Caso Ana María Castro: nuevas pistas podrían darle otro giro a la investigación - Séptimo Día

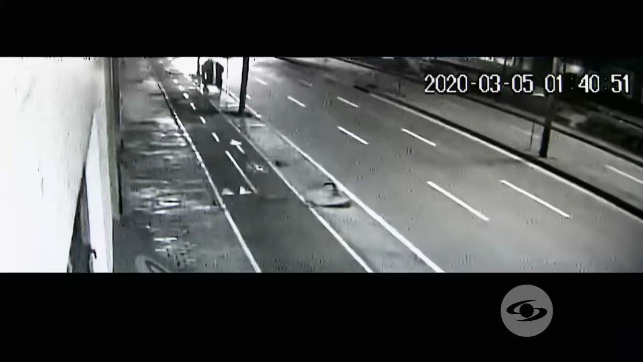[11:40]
Todo se concentra en la parte alta de la pantalla. Es el video de la calle 80. Hagamos un acercamiento hasta esta enorme caneca. Algo se va a empezar a mover detrás de la caneca y el poste. ¿Qué es? Para Cadena son las piernas de Mateo y Ana María.
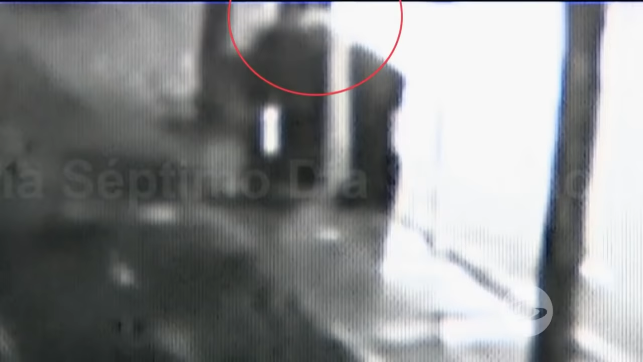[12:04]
Pero yo no veo con claridad las sombras. No, pero ahí se mueven. Y ese movimiento extraño se asocia a unas sombras humanas paradas ahí. Y póngale cuidado que... Las que están detrás de la caneca. Detrás de la caneca. Mire, aquí. Aquí hay un movimiento. Y póngale cuidado que ahorita el segundo después aparece ya Mateo pidiendo ya auxilio.